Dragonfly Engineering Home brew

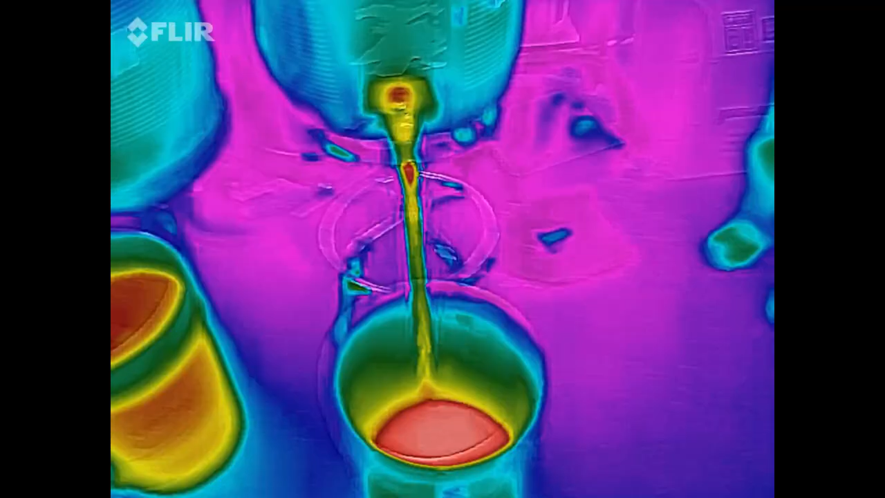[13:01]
here's a video of the hot work coming out
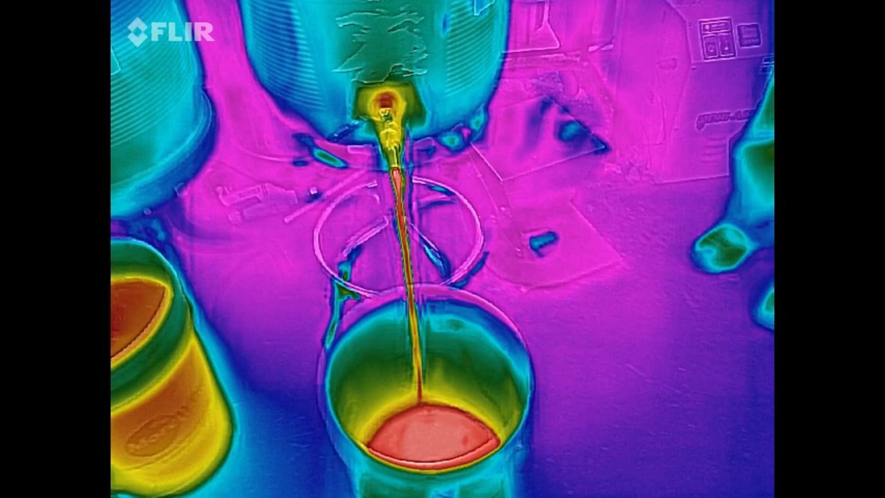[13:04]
let's see how the clear picks this up
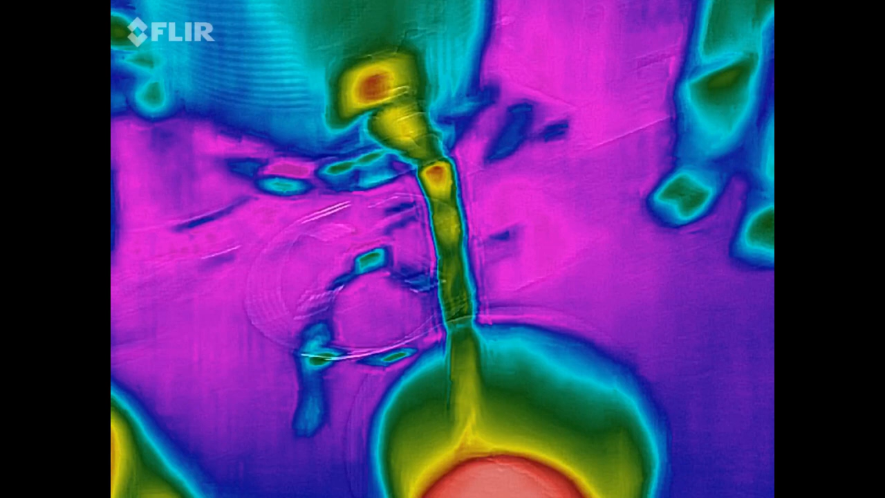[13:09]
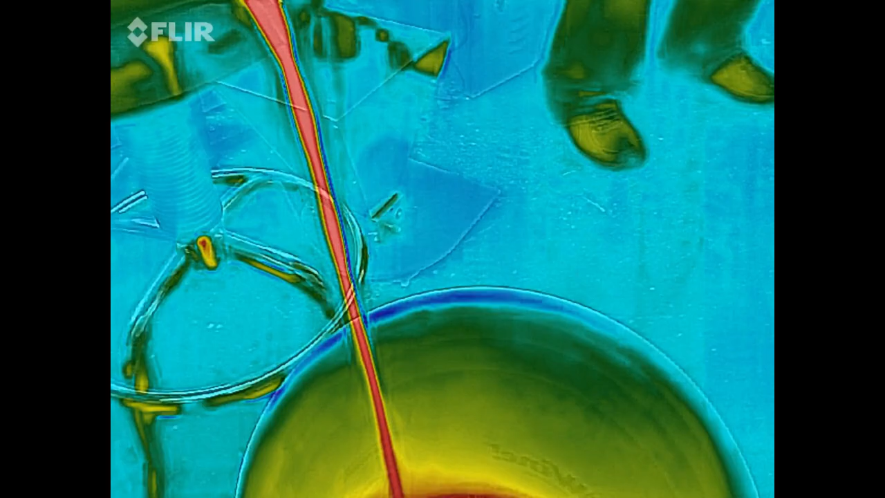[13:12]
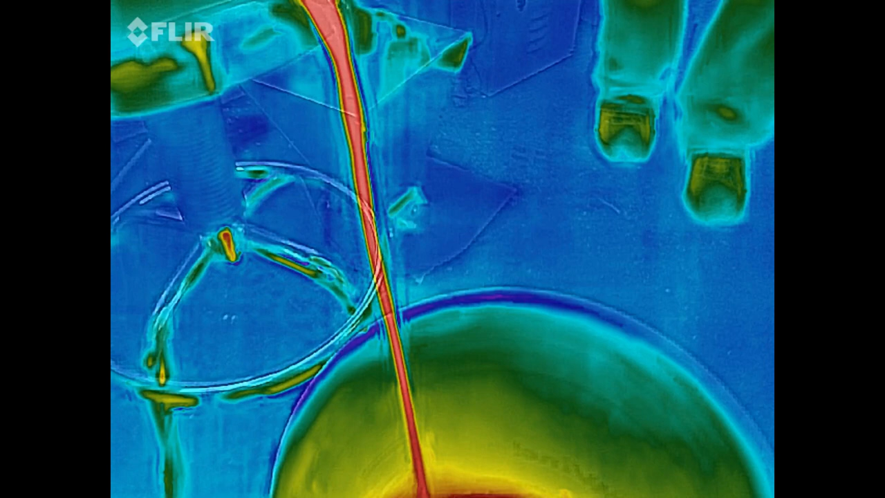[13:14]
oh i think it's recharacterized or recalibrating with color
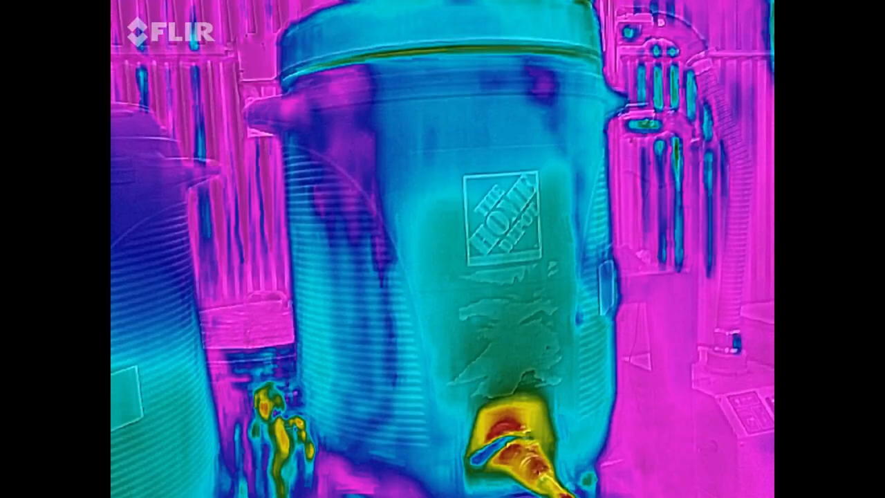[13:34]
i don't like reset it's uh color palette yeah there it is
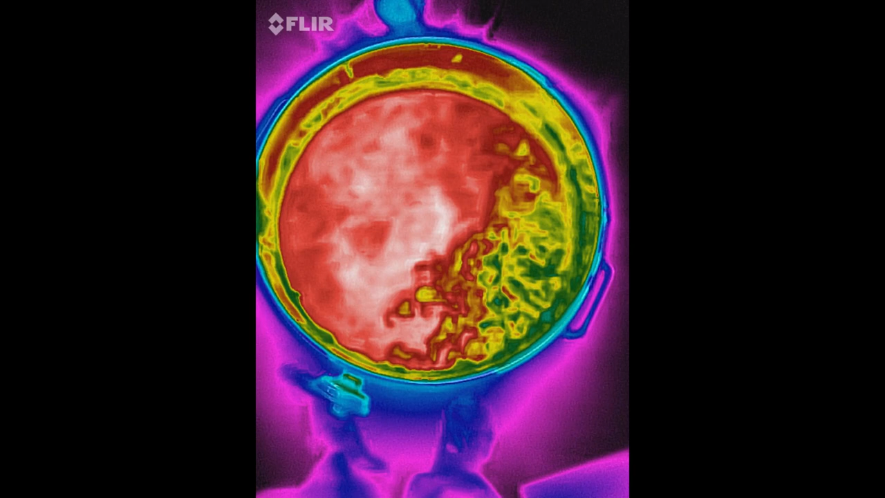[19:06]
here's a video of the uh boiling kettle that's all hops to the to the right there and then you can see the convection of the water it's pretty neat
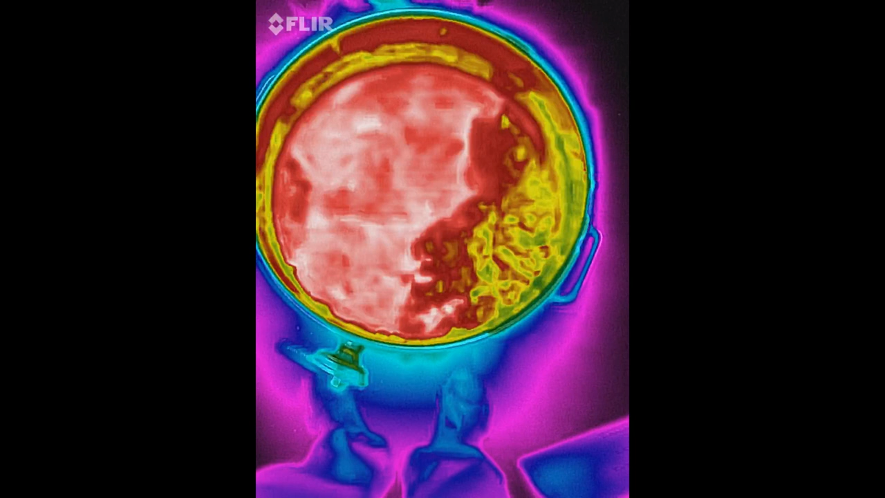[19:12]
just geeking out a little bit